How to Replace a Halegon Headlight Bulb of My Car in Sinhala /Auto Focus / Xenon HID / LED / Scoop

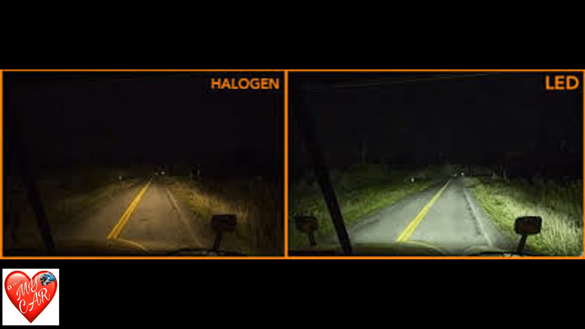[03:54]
ආලෝකය කහපහයට හුරු වර්ණයක් ඇති මෙමගින් අධික තාපයක් පිටවීම නිසා හෙඩ් ලයිට් අඳුරු පැහැයට ලක්වීම හා වයර් හෝල්ඩර් ආදිය කරවී උණු වී යාමට ලක්වන බැවින්
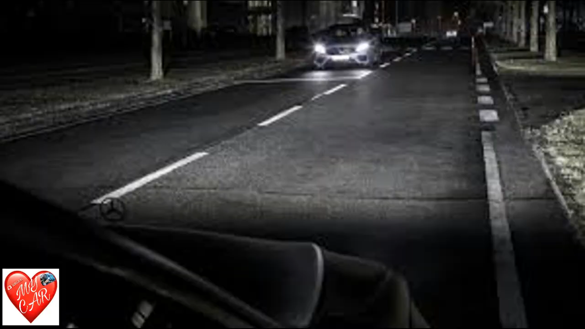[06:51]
ඒ වගේම රාත්‍රී කාලයේ රියපදවන විට ඉදිරියෙන් පැමිණෙන වාහනවල රියදුරන්ගේ පහසුව සඳහා හෙඩ්ලයිට් ඩිම් කිරීම සිදු කළ යුතුයි. නමුත් වර්තමානයේ බොහෝමයක් රියදුරන්ට මෙම කාර්ය අතපසු වෙනවා. එබැවින් අලුත් වාහනවල වින්ස්ක්‍රීන් එකේ ඉහළ කොටසේ සවිකර ඇති සෙන්සර් මගින් මේ